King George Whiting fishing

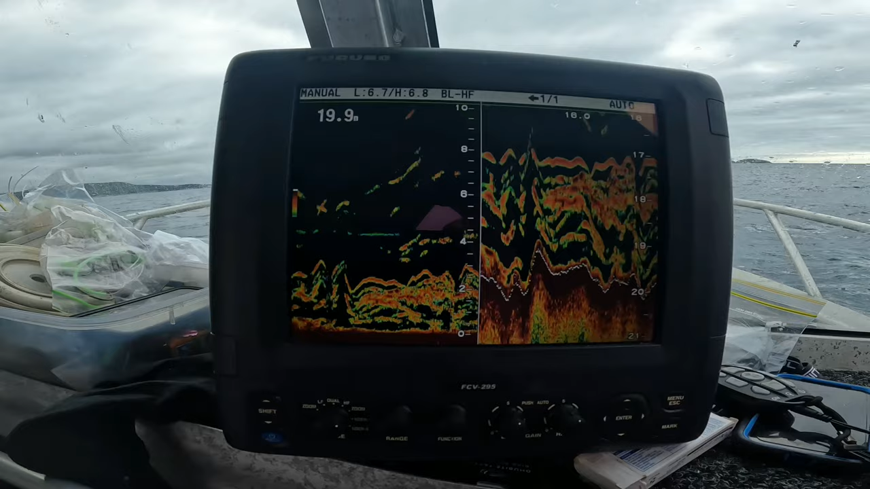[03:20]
So yeah, nothing too special. Just a little bit of a broken bottom and a bit of sand. All these marks here likely to be skippy at the moment. Getting a few skippy.
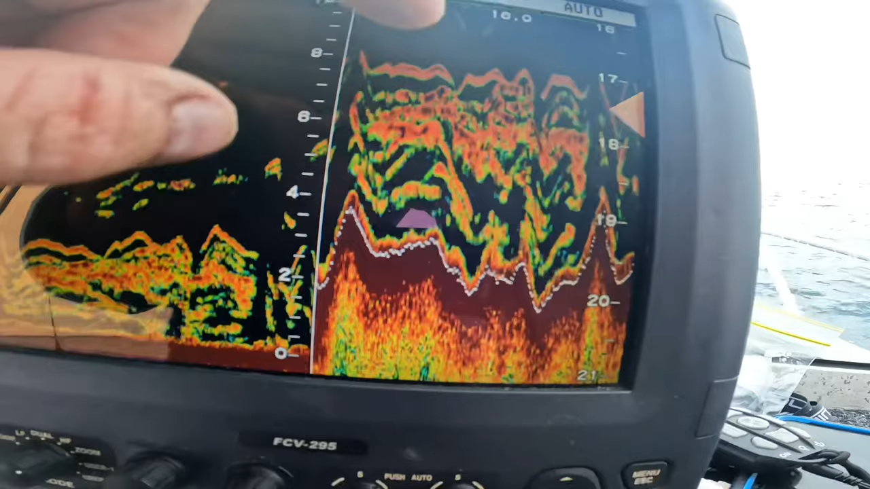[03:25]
So these marks here are skippy, and potentially the ones a bit lower down could be a Geordie.